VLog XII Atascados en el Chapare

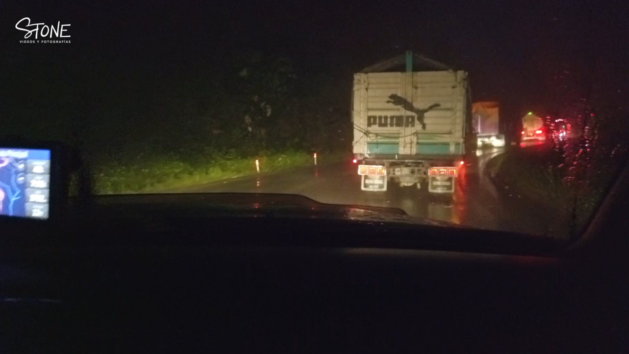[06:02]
Ya igual la agarré, ¿no? ¿Sí? Sí. Lo que no se ve en el precipicio es un sorete. Ah. Ahí está el Camba, perro.
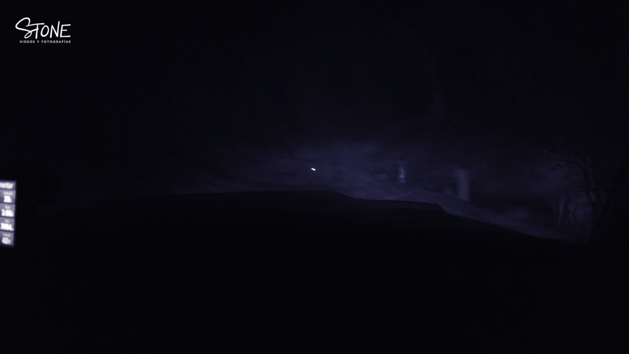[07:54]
considerando que salimos exactamente a las 12 de la noche del día anterior, acabamos de cumplir un día manejando estancados en el Chapare más de 10 horas y demás vainas, y ahorita estamos en el camino de Cochabamba, Oruro, y no se ve un c***, o sea, es lleno de curvas el camino, es complicado, pero al margen de eso está lloviendo. Y hay una neblina que no nos deja ver nada. Entonces está grave esto.